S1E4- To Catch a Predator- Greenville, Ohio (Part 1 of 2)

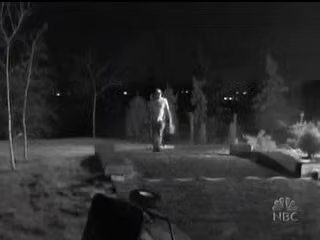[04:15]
He's 40-year-old Alonzo Wave. He's been chatting online about sex with a girl who said she was 15.
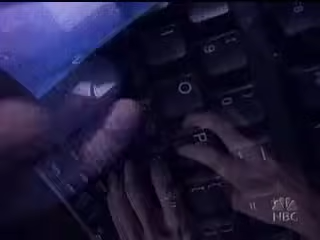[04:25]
When she says she's worried she'll get pregnant, he says, I am fixed.
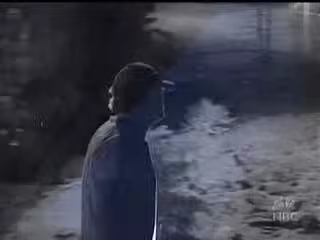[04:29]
He drives 104 miles, more than two hours, to meet the young teen home alone. And look, he's loaded down with alcohol.
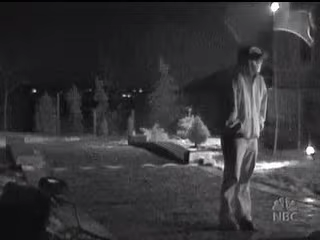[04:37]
Come on! Dell, pretending to be the young girl, waves him in.
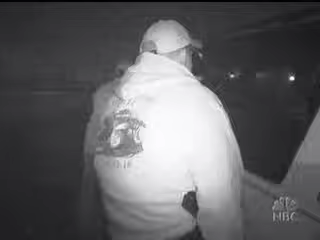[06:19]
Sheriff's office. Put the beard down. Put it down. Put it down. Put your hands in the air. Like our most recent investigation,
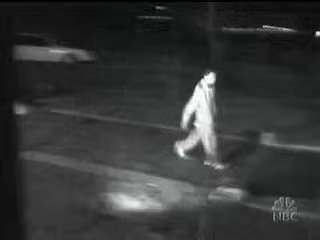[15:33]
Over here. This 23-year-old drove from Fort Wayne, Indiana.
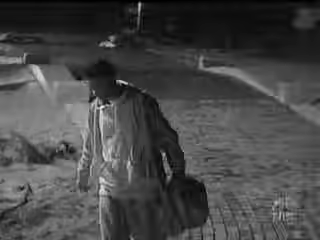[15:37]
It's about 103 miles, more than two hours away.
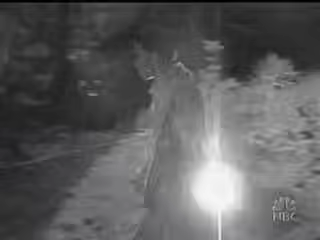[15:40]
He brought alcohol for someone he thinks is 13.
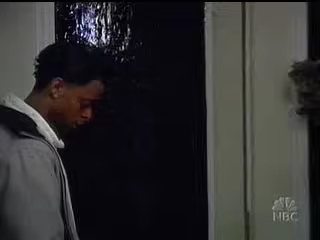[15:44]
Did you bring the mics? Yeah. Cool, I'll be right back. And this man pulling up to our house is from Reynoldsburg, Ohio, 112 miles away.
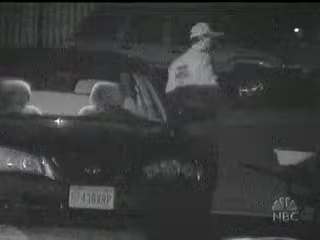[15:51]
He drove more than two hours to meet with someone who said she was an underage teen home alone. It's two o'clock in the morning.
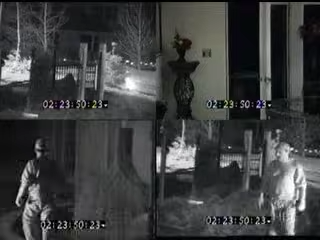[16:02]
Like all the other men who visit, he has no idea our hidden cameras are rolling. Where are you at?
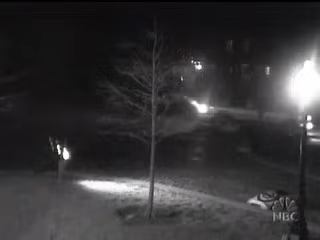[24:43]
When you look at a vehicle that pulls up in front and stops, drives by, comes back, does the same thing again.